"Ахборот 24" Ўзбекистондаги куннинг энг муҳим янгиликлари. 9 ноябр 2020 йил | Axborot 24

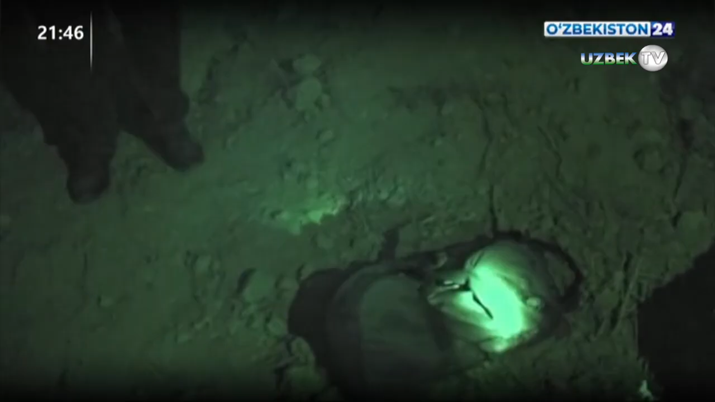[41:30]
Respublikasida yashovchi noma'lum shaxs tomonidan Sirdaryo
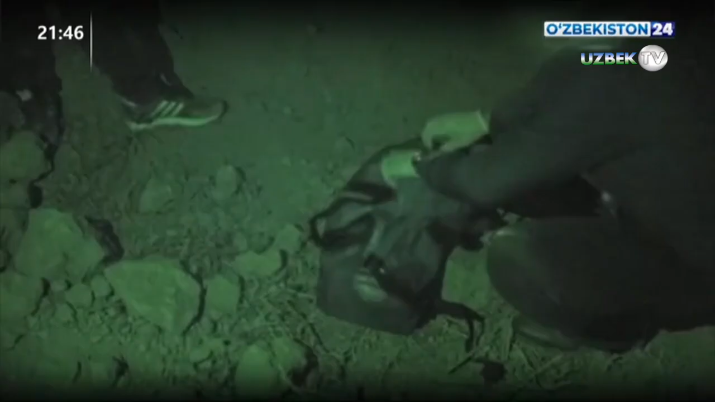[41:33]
viloyati Xovos tumani hududiga kontrabanda yo'li bilan o'tkazilgan 9 kilogram 745 gram gashish
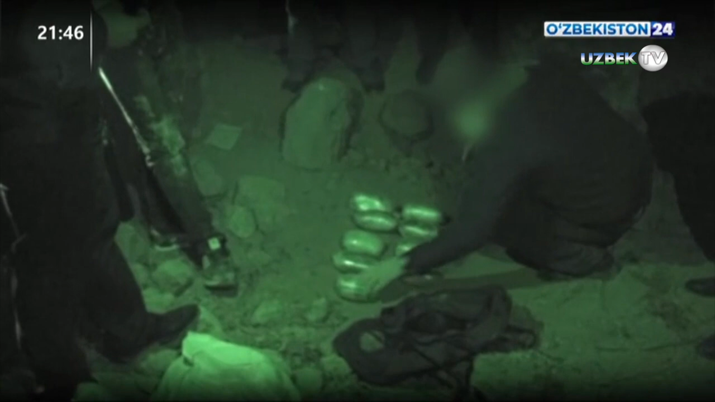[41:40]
giyohvand moddasini fuqaro Shavkat
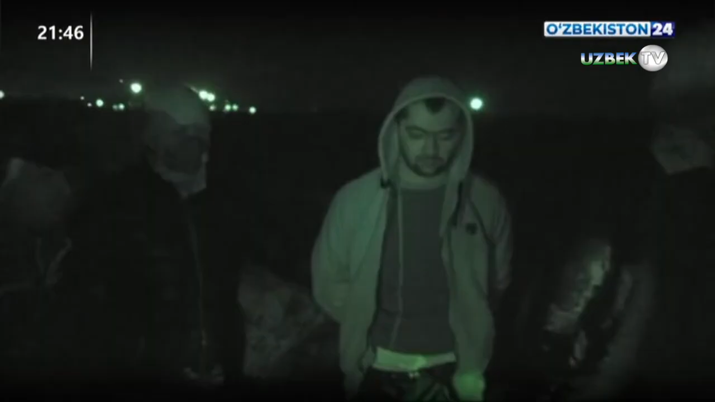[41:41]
Nazarov olib ketmoqchi bo'lgan vaqtida qo'lga olindi.